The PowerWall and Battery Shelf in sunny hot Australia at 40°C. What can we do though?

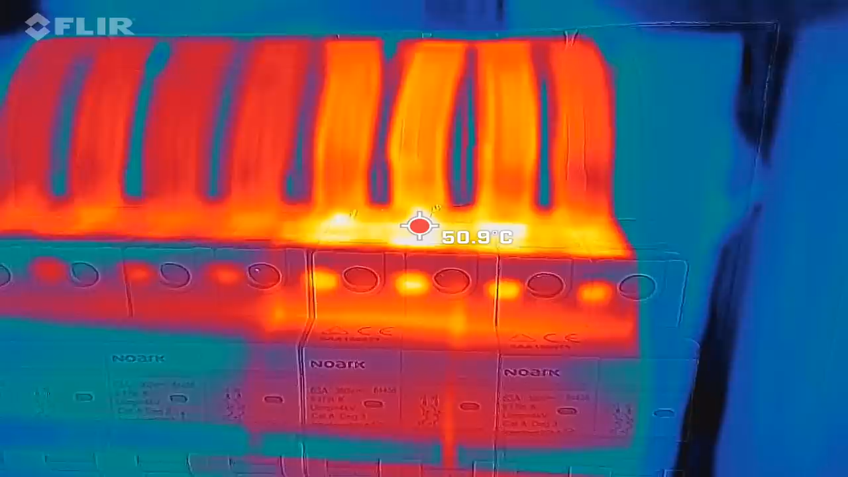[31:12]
On screen: spot 50.9°C
okay so we are now charging from the west roof and through this breaker without ferrules bare copper strand into the circuit breaker
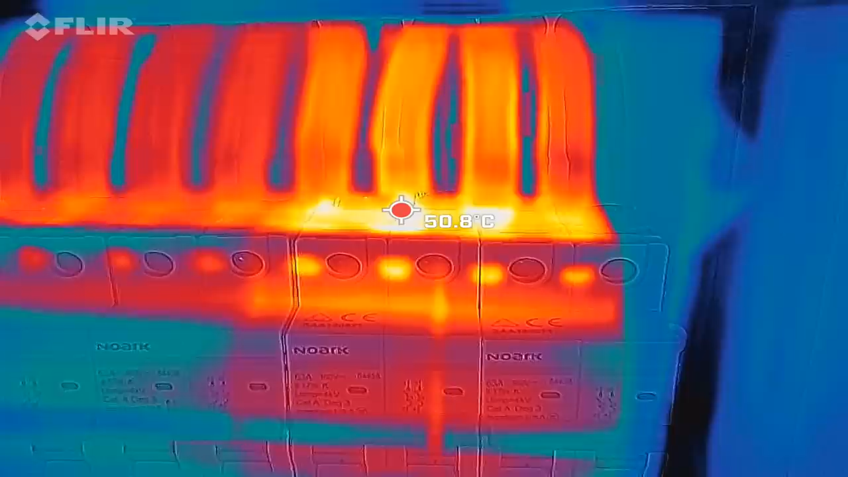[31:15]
On screen: spot 50.8°C
and we have still 50 degrees so
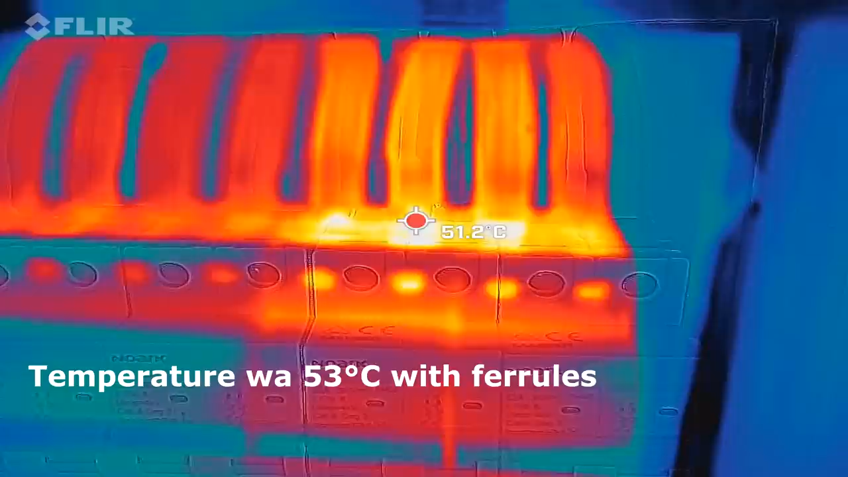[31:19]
On screen: spot 51.2°C
there's no difference i show the underside as well this time
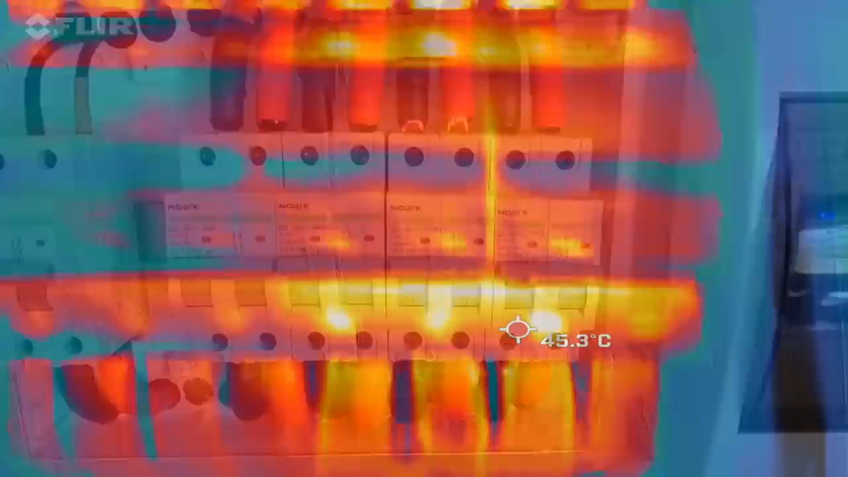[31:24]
On screen: spot 45.3°C
yeah so um i cannot see any difference between no ferrules and ferrules down here